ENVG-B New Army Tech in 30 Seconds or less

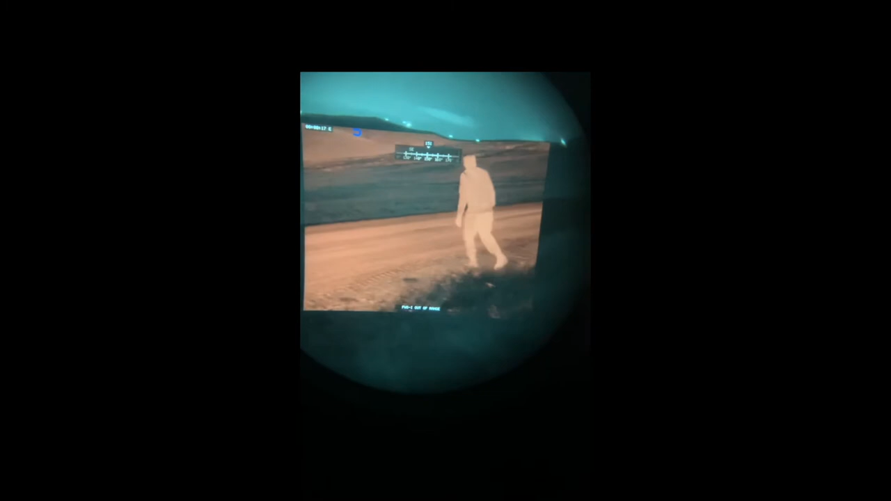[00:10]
The system uses white phosphor tubing with thermal overlay to clearly outline people and objects, easily distinguishing them from the background. The adjustable settings means everyone can customize their goggles.